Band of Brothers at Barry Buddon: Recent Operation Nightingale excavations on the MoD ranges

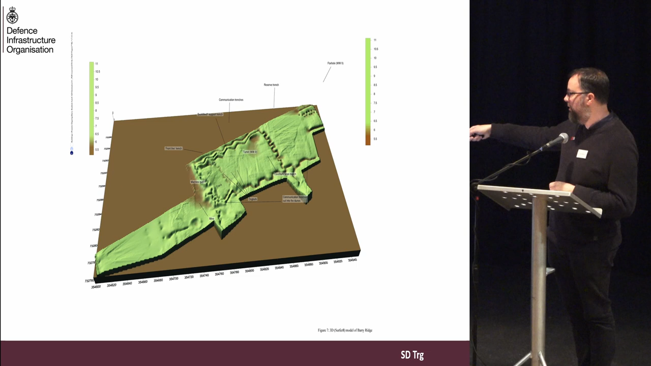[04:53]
They also did some very early 3D plans of the trenches here. So this gives you an idea really of just how deep some of these features are in the landscape. But before we started, we have to add a safety brief.